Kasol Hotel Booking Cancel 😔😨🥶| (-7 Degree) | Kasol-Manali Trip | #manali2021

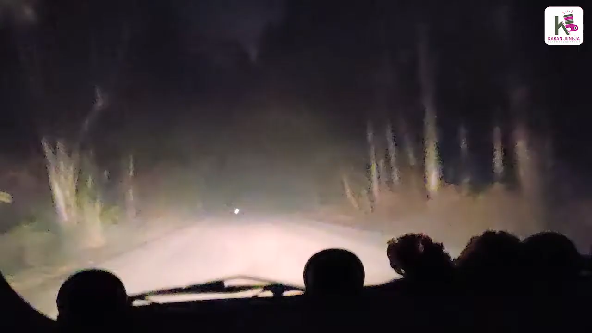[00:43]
इतना जादा दुन है कि सबच मिन यारा और यह राश्ता गूगल देता है रात के समय पे गूगल भरोसा मत करें हाला कि वह शौटकट रासा जरू बताता है लेकिन थोड़ाबाद